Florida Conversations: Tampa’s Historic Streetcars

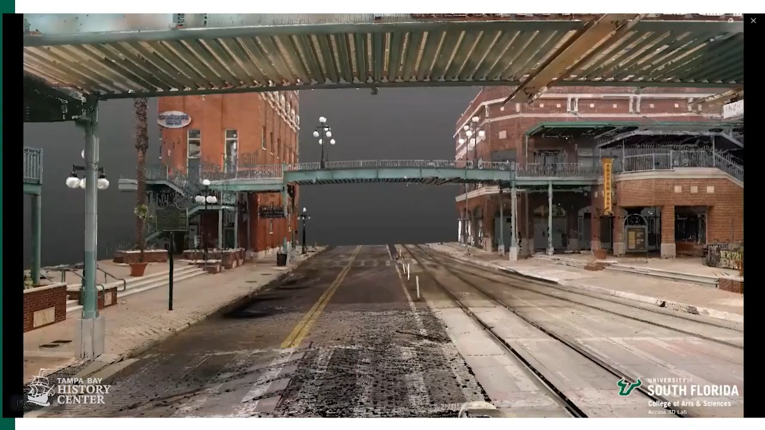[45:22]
All right, let's start over. We picked everything up, put everything back, and it started raining.
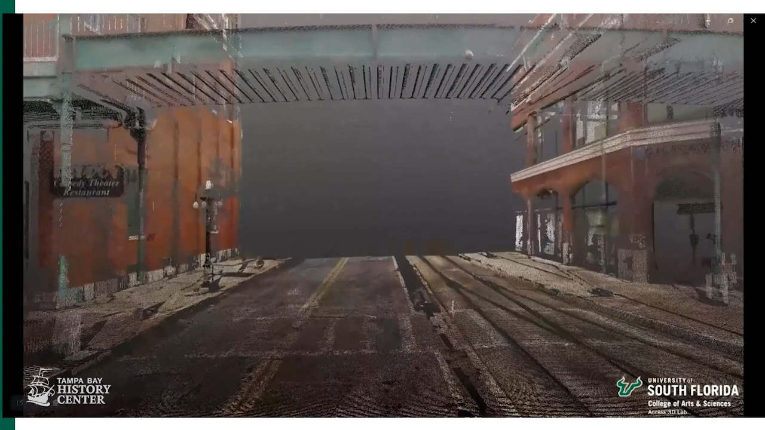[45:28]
So now, all right, we lost an entire day, but I try to teach the students, like, this is what field mapping is all about. And so each one of these stations had a different
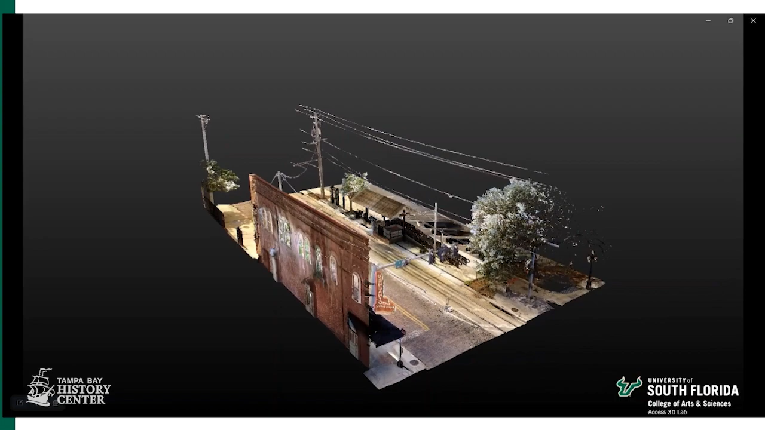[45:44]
obstacle in our way. You know, even, we were even scanning from Alex's truck. I was like, just pull it up, pull it up, pull it up, and we put the tripod on top of the roof.
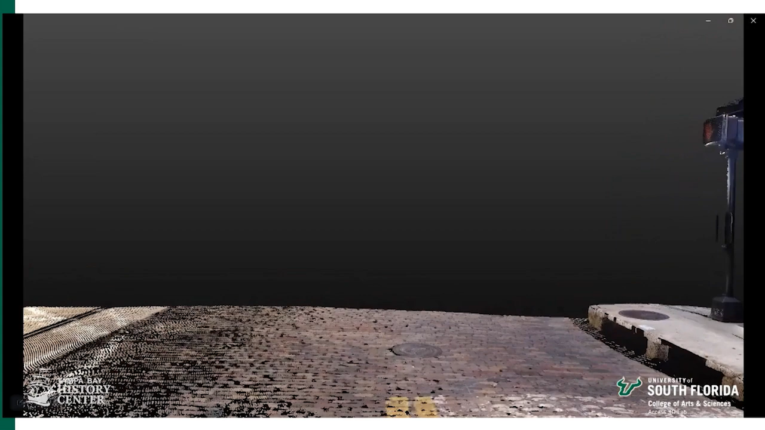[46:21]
And so even, even for us, every summer, we have to, what we do is, um, called a scan plan, is how are we going to attack this building with our lasers, right?
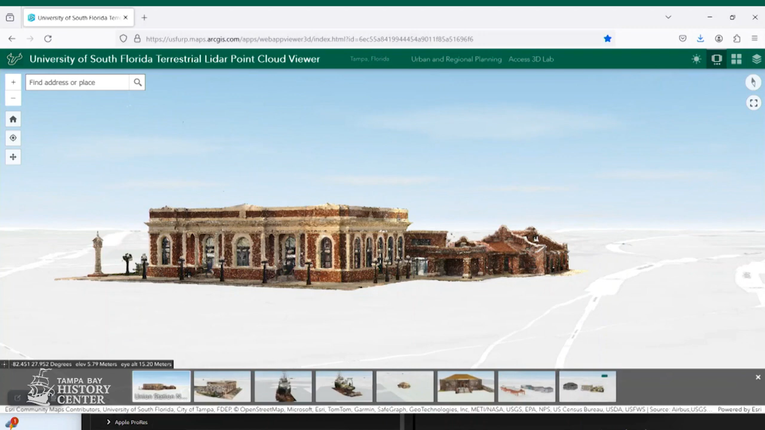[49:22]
But that's what we're working on with the software company is how can we make this better? But that's Union Station on a 3D map, just like you would look at Google maps. And, um, you can zoom around this and see our other scans across the city. So over time at USF, just keep digitizing and scanning our iconic buildings. Um, we even have a new scanner now where we can drive down the street and get maybe, let's say Franklin, uh, Franklin Street.
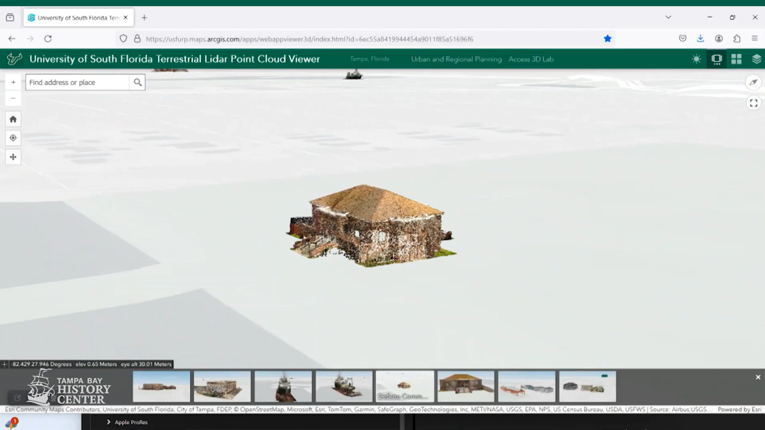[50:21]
And this is, um, DeSoto Community Center. You know, um, this is the one that the company actually used in an ad. And I was like, that's great. We're flattered. But we need to fix this point cloud a little bit.
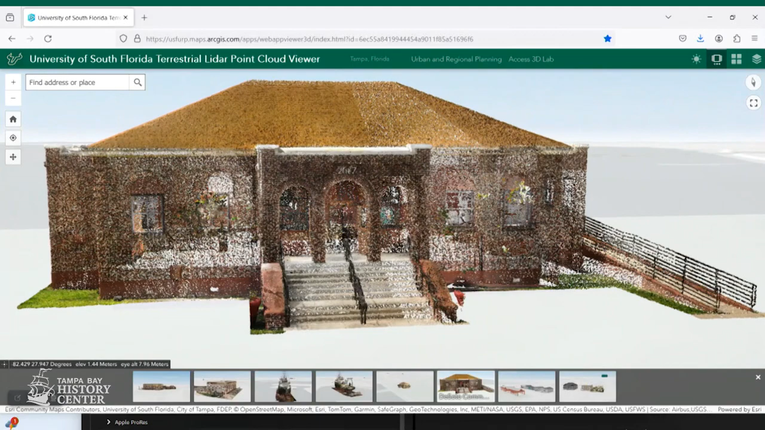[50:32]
Because this is online. So we can't move billions of points, right? So we have to select and filter a bunch out. But, um, the next, uh, one here, we're working on getting them in there.
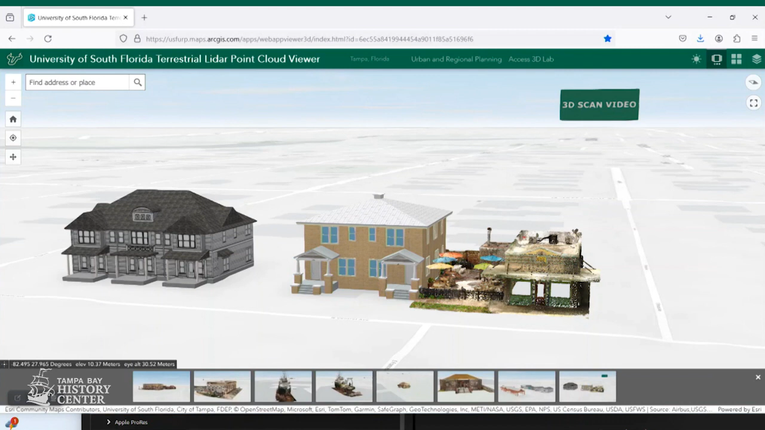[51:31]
And then the neighboring home. And then at the time, that building to the left was not built yet.
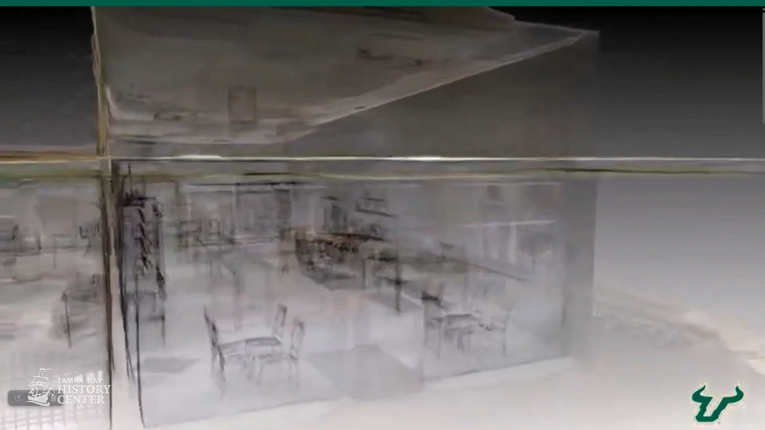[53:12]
This is called ghost view, I think, where you basically fade out the image so you can see through the building.